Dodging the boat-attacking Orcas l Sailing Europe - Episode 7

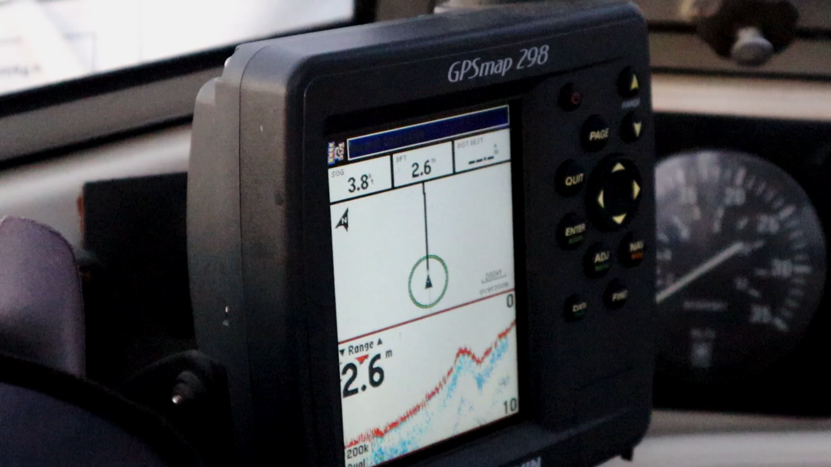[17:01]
A little bit too exciting here. The depth is only 2.5. We're going 4.3. I don't even want to look at this.